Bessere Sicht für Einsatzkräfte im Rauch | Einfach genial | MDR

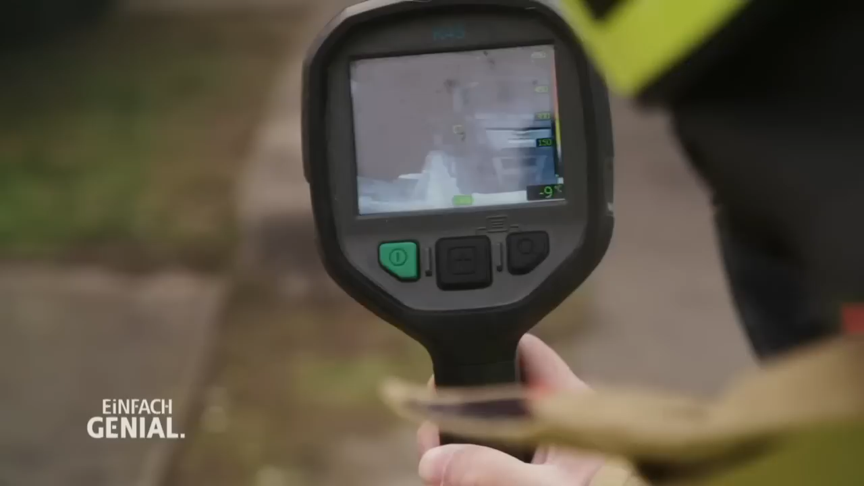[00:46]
Das Problem ist, die Feuerwehrleute müssen sie permanent in der Hand halten.
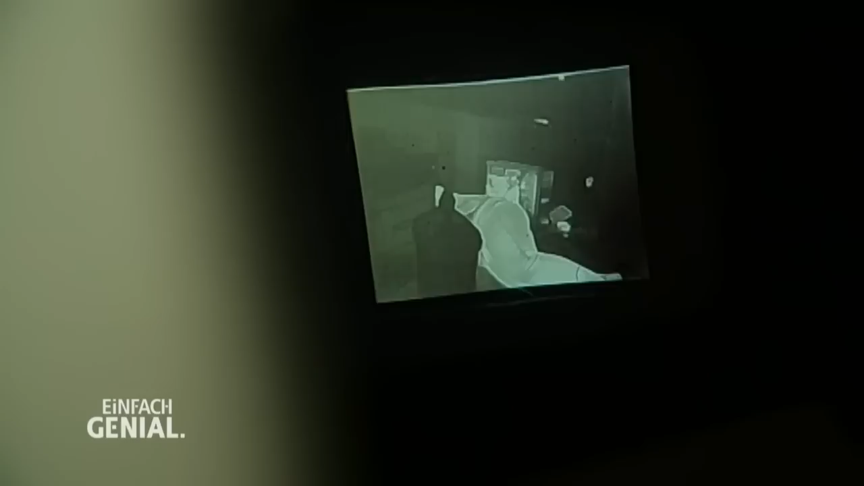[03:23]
Mit Hilfe der Erfindung konnten die Feuerwehrleute die Person schnell ausfindig machen und retten.